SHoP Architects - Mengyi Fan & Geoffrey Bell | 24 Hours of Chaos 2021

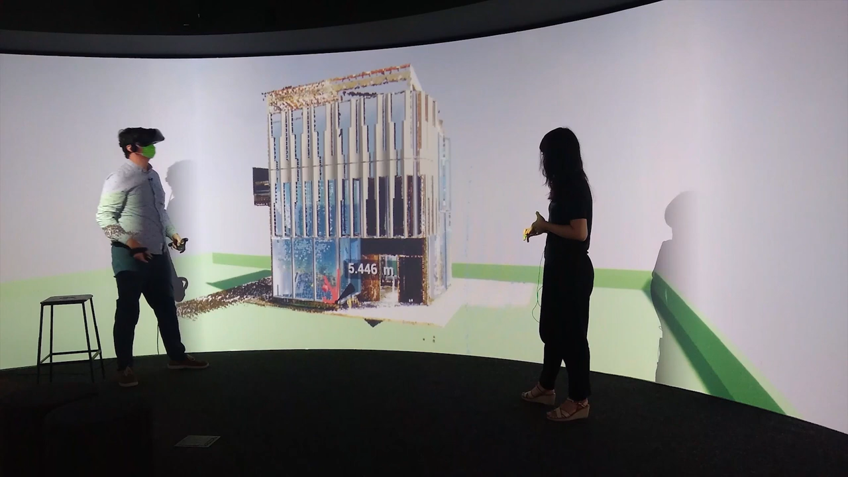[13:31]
overlay with interactive models, and understand the relationship between the design model and the fabricated output in a very one-to-one human-centered way. We also use precise tools for clash detection and deviation analysis,
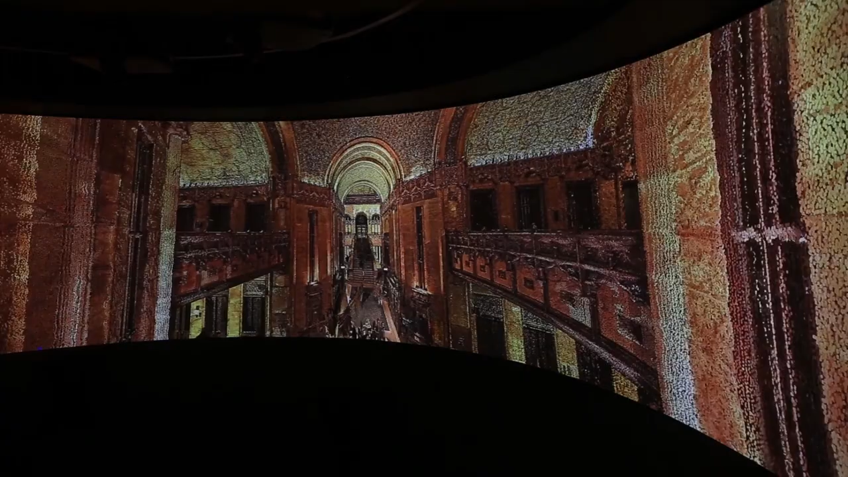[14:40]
And lastly, there's something inherently beautiful in the data that you get from the 3D scans. And in a space like this, where you can be immersed in it and move through the point clouds, you're able to see it all in a new way. And that allows you to think about your work in a new way, which I think brings a lot of value, even aside from the purely data-based approach to understanding the 3D scans.